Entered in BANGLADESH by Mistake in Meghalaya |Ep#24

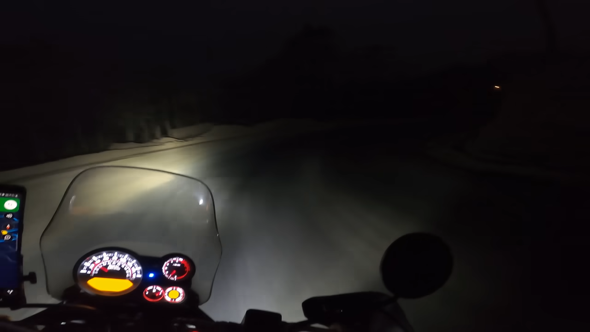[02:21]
अब भाई रोड तो अच्छा रखा है बहुत देर से कम से कम 10 km से हैसी चल रहा है प्लेन अच्छे वाला अब वापिस से प्लेन अरिया में आ गया हूं और इंटरनेशनल बोडर स्टार्ट हो गया है यह जो लाइट दिख रही है यह बोडर के लाइट है और उस साइड जो ल
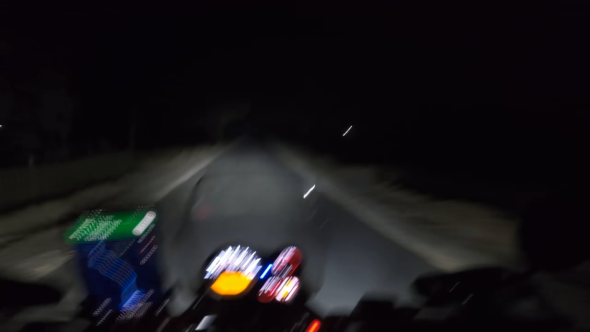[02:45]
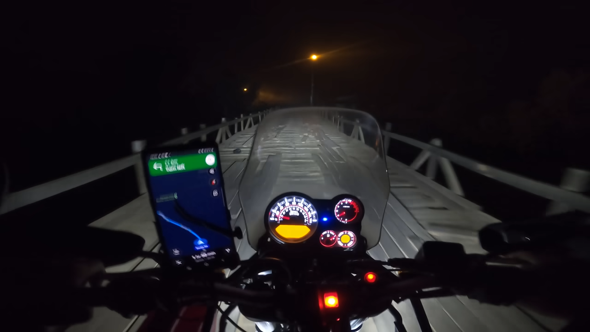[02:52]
बाई यह फैंसिंग है यार इंटरनेशनल बोर्डर की फैंसिंग पर चल रहा हूं है राइट
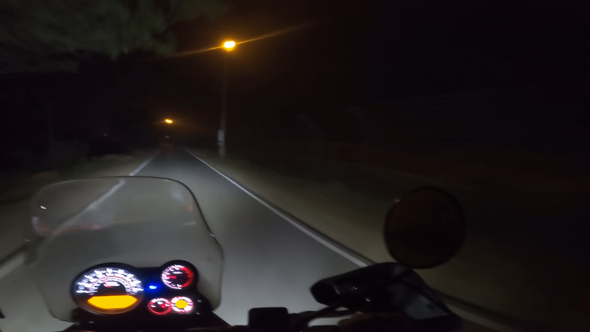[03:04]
साइड में वांगलादेश बीच में नो मैंस लेंड खतरनाग वाई
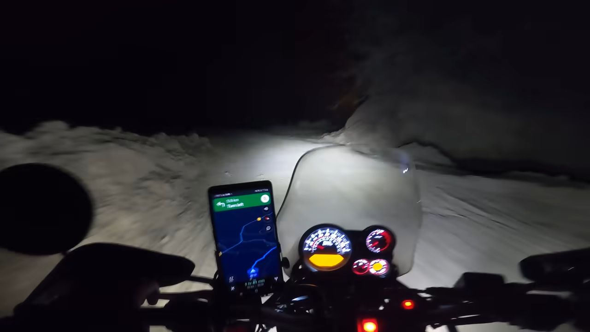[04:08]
मुझा समझ नहीं है बोर्डर बोर्डर रोड तो आफकोर्स राइट साइड में बांगला देश मेरे को दिख रहा है
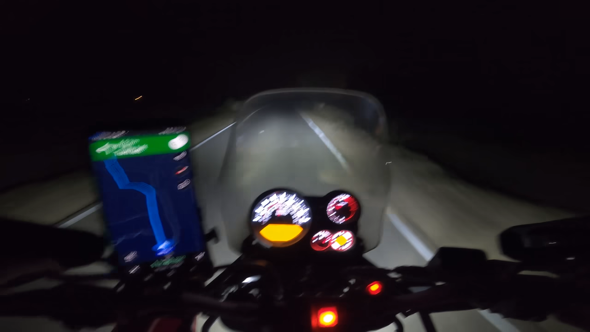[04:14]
इंटरनेशनल बाउंटरी लेकिन यह पब्लिक के लिए एक्सेसिबल है होगा है यार मेभी क्योंकि तैनाती मस्त है इस रोड के उपर भाई